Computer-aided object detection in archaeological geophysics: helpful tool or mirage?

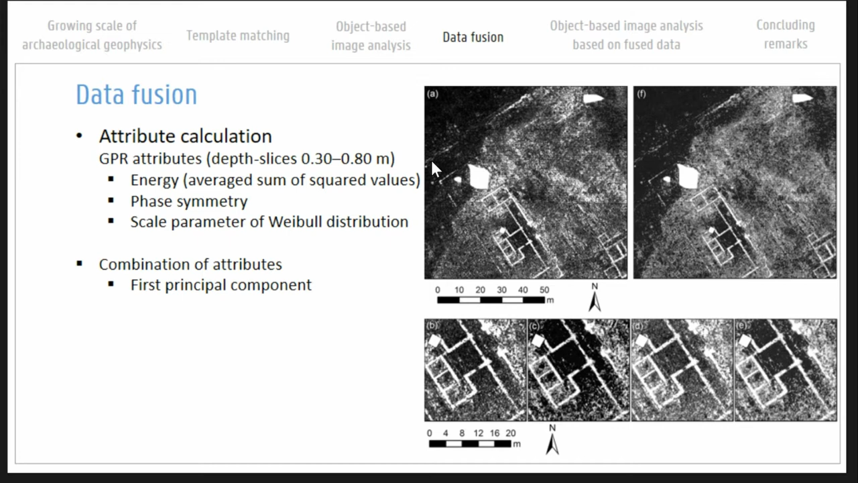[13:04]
One was based on a few attributes that were calculated from the GPR data. You can see three attributes here. And then we fused those three attributes by calculating the first principal component, which is this resulting image.